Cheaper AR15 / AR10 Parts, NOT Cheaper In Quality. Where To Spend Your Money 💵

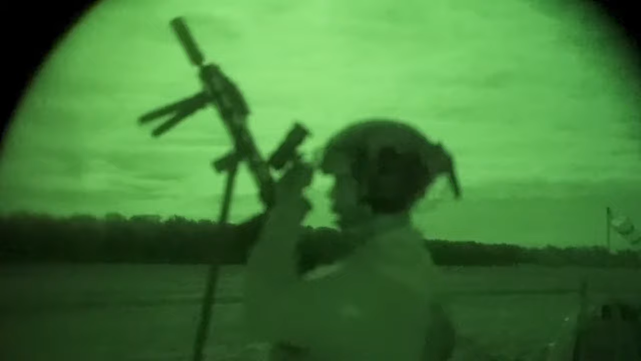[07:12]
by night I literally mean at night time night vision goggles um you know IR lasers
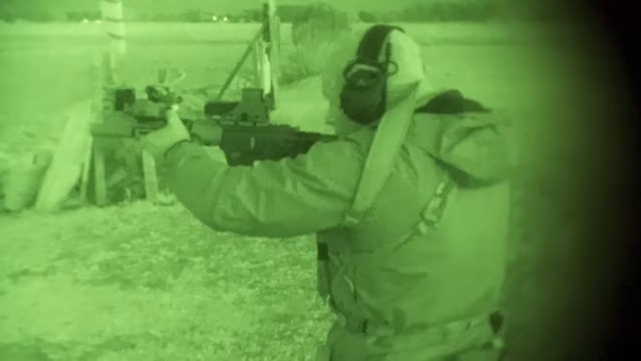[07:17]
illuminators all that other stuff and I was doing some stuff with some friends it was pretty fun shooting some steel
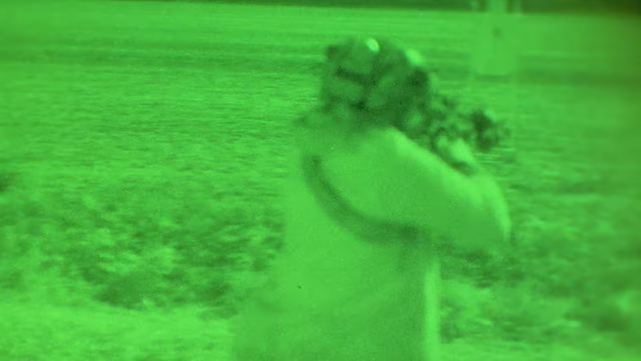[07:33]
daytime even if you're not looking during reloads for your rifle or your handgun but once you do it at night and
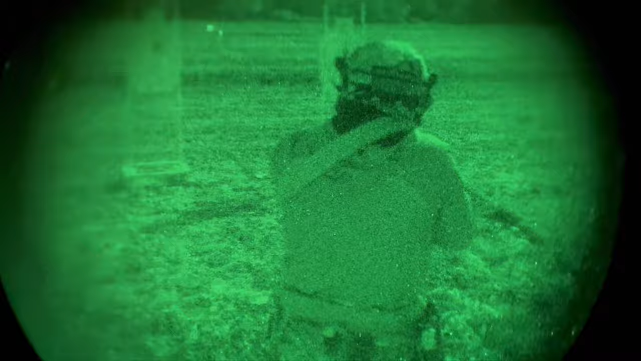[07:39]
you're on nods of some sort it does change things quite a bit whether you need to look at it or not
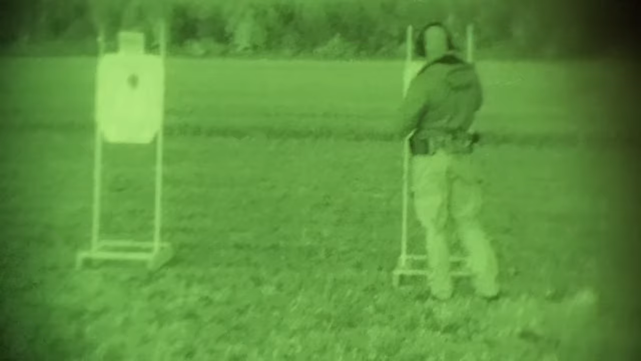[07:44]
because you're still you're still getting so much feedback visually um whether it's depth perception